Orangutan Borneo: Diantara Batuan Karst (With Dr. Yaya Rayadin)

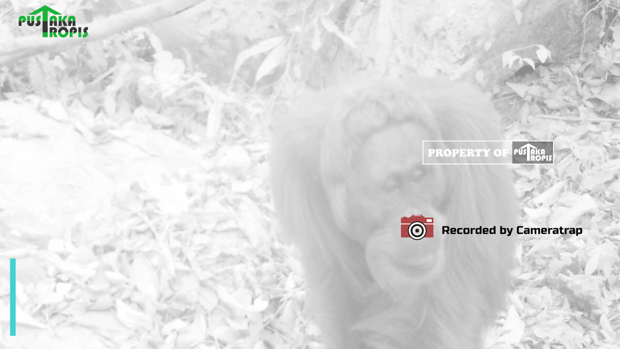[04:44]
Jadi bisa kita lihat keberadaannya di kawasan kars. Kemudian juga ini ada beberapa.
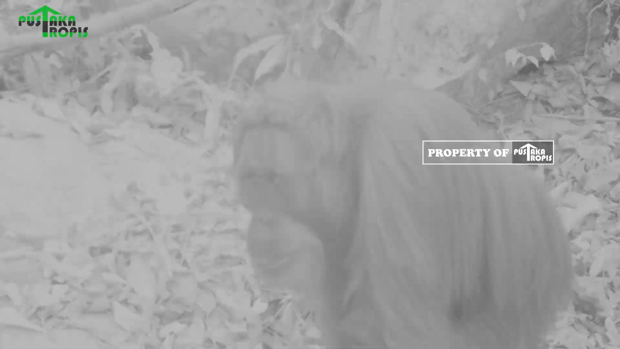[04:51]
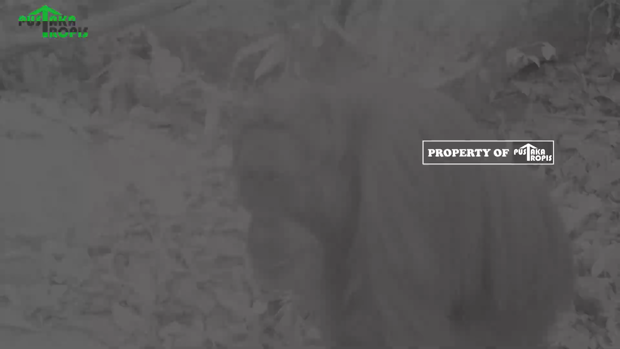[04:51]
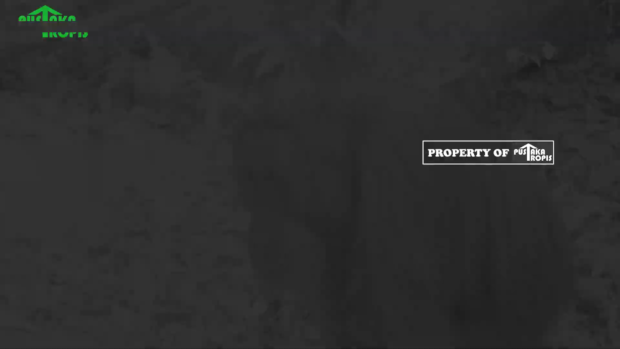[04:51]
Ini juga ada beberapa. Nah ini lain lagi. Ini berjalan. Tuh bisa dilihat ya.
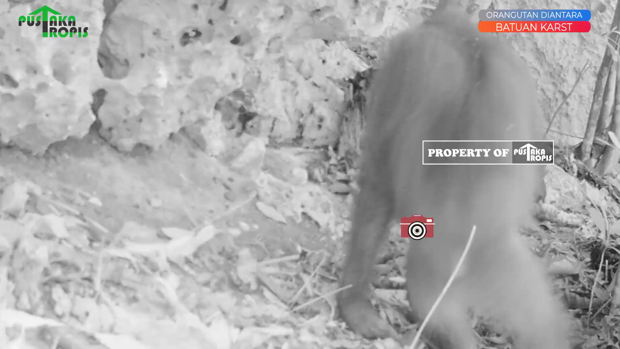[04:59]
Ini berjalan. Ini batuan karsnya. Ini berjalan di sini.
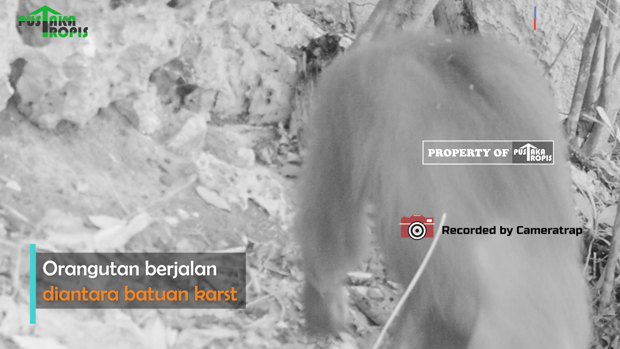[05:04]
Dia memang di jalur-jalur seperti ini. Berikutnya yang ini. Nah ini siang, berwarna ya.